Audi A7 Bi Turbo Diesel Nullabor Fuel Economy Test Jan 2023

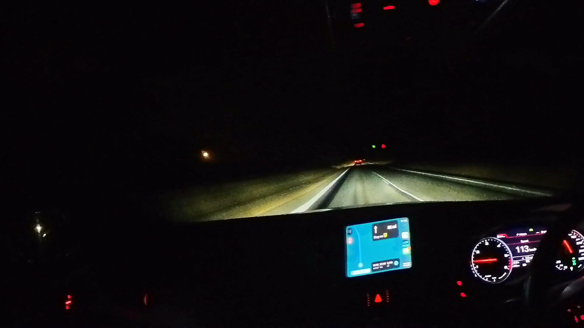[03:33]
And the full moon's just come up over there. It's looking pretty awesome. And so far I'm down at 6.5 litres per 100. So far on the trip, I'm just hanging behind this car here because it's a lot less stressful than having to look way ahead. I only have to look, I'm probably sitting back about 100 metres from him, I reckon, or 80 metres.
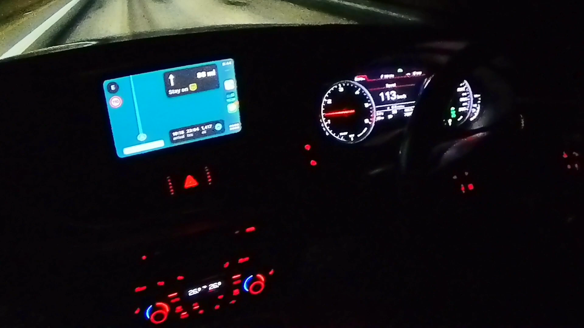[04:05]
He's sitting on 113, which is ideal. Otherwise, I'd be just going on my own, probably sitting on about 105. Little sweeper in front, so it's all good. Yep, well, sitting on this car, he's doing 113 now, he's doing 105 a little bit earlier, but it's just easier to drive behind someone sitting, you know, 80 metres, 90 metres back.
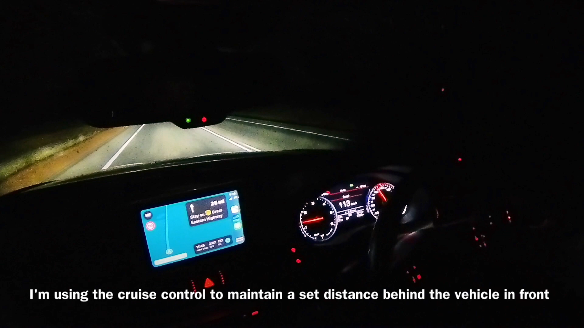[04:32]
Just, I don't have to scan so far ahead, and if he sees anything, I'll see his brake lights. So, yeah, it's just pretty cruisy. It's a lot more comfortable just sitting rather than behind someone at night rather than driving. This speed, I'll be going a lot slower actually. I'll be probably just doing about 100-105, but he's in the Land Cruiser, so he's okay, and I'm just sitting behind him.
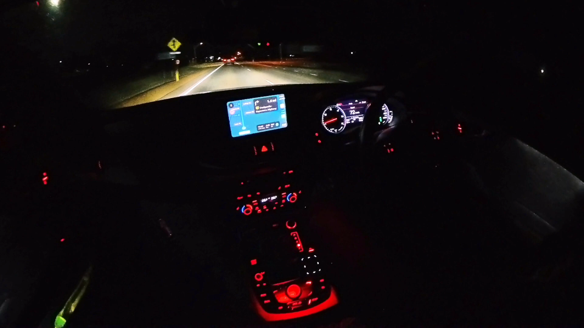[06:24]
Might even go on to Belladonna if I've got still enough fuel, but I probably should fill up at Norseman, it'll be cheaper.
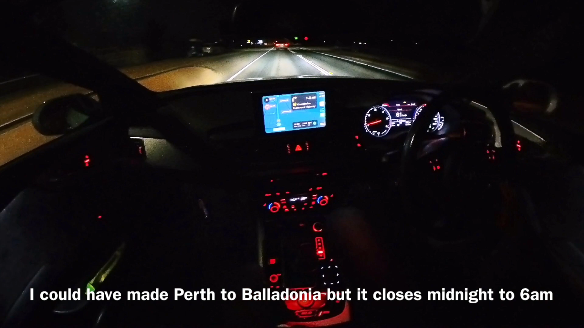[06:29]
Well, it's telling me I've got 500 k's in the tank. I've just done 609 k's, so telling me that maybe I can get 1100 k's out of a tank. Down to 6.3 now, but I'm just cruising at 100. There's no car in front of me, I'm just taking it a bit easy. It just gives you a bit more reaction time for anything that decides to jump out in front of you.